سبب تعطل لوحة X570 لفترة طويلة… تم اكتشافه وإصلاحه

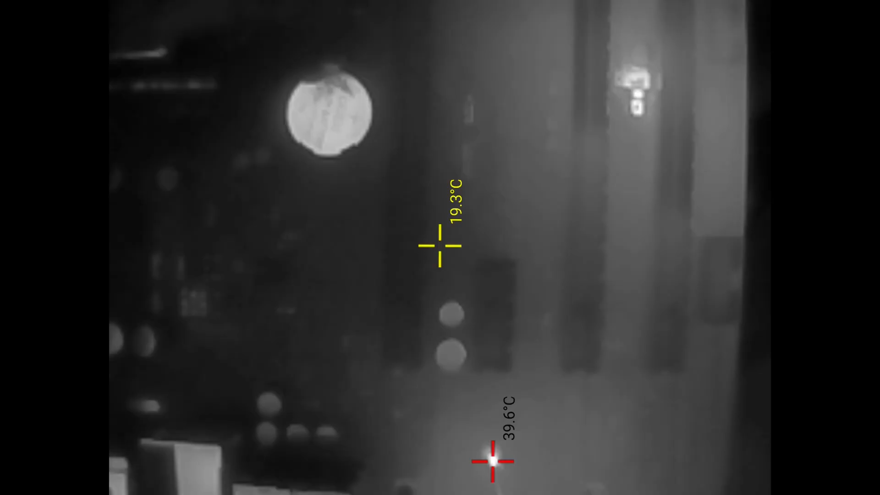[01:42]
On screen: spot 19.3°C, max 39.6°C
السيبر آيو وهذه القطعة مسؤولة عن تلقي إشارة زر التشغيل كي يقلع الحاسوب